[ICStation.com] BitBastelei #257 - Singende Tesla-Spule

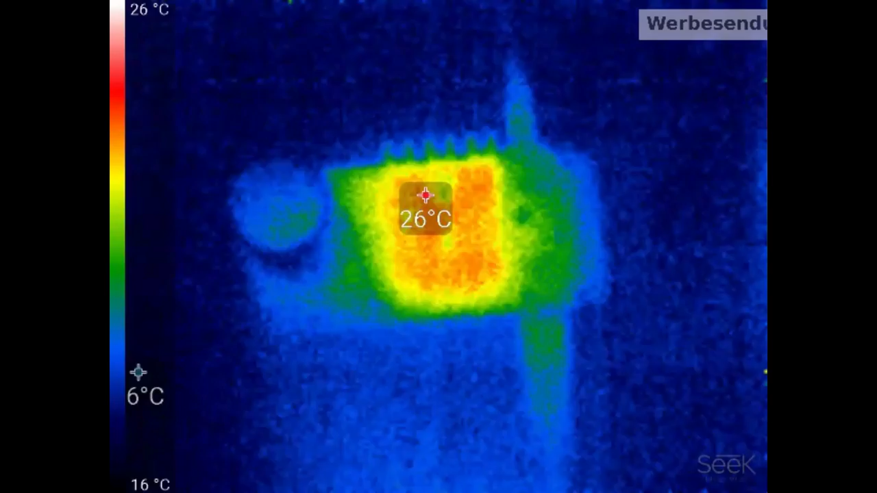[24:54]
On screen: spot 26°C, scale top 26°C, scale bottom 16°C
Wo wir ein bisschen aufpassen müssen, ist die Temperatur. Wenn wir einschalten, dann haben wir hier natürlich diesen einen Hotspot an der Spule,
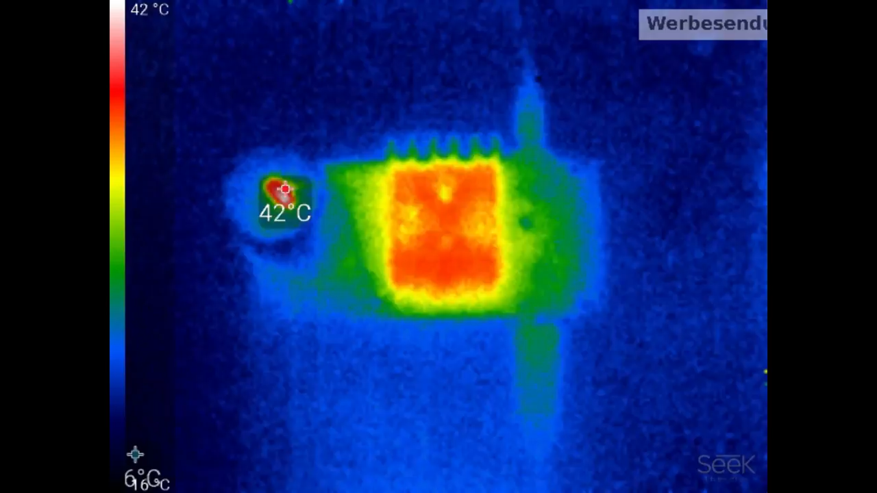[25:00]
On screen: spot 42°C, scale top 42°C
wo entsprechend oben die Blitze rauskommen, der irgendwo so bei 40, 50 Grad hier angezeigt wird. Zumindest mal, solange nichts in der Nähe ist. Aber wenn ihr mal rechts drauf achtet,
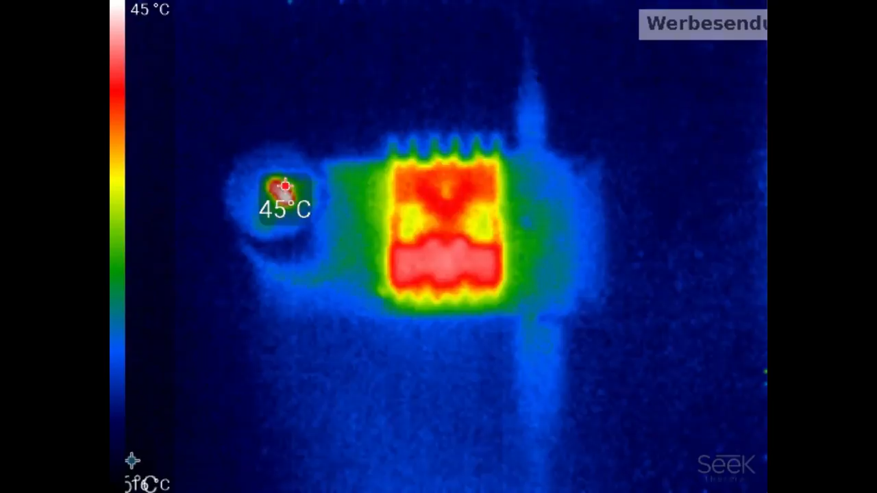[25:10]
On screen: scale top 45°C
auf die Kühlkörper, da sehen wir auch schon, die erwärmen sich doch relativ schnell. Und das hier ist Echtzeit, das heißt, die laufen wirklich jetzt erst ein paar Minuten. Wenn wir jetzt einfach mal vorspulen, so auf ungefähr 2-3 Minuten, das war jetzt Ende vom Lied, sehen wir, das Ding wird immer heißer, 60, 70, 80, 90, teilweise hoch bis 100 Grad.
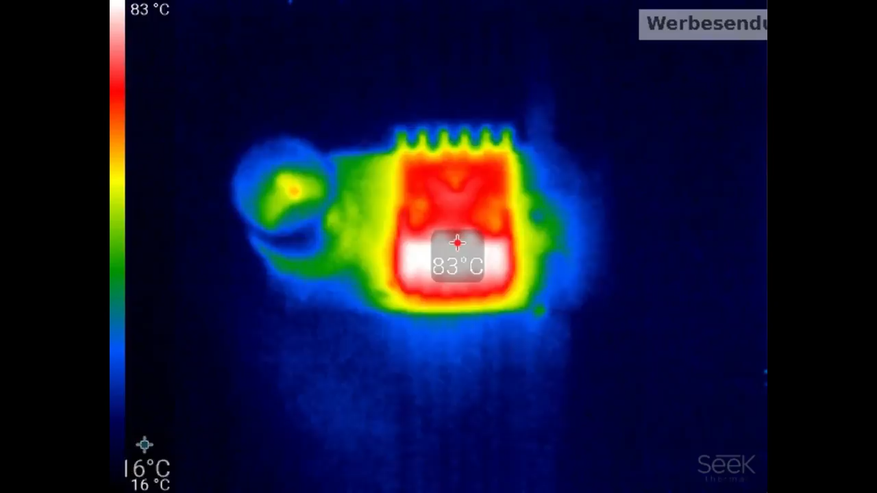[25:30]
On screen: spot 83°C, scale top 83°C, scale bottom 16°C
Wie gesagt, das war jetzt so bei 19 bis 20 Volt, also so typisches Laptop-Netzteil, sage ich mal. Das heißt, bei den Spannungen möchtet ihr durchaus schon hingehen und an diesen einen Anschluss dann doch einen Lüfter anlöten und das Ganze ein bisschen aktiv kühlen.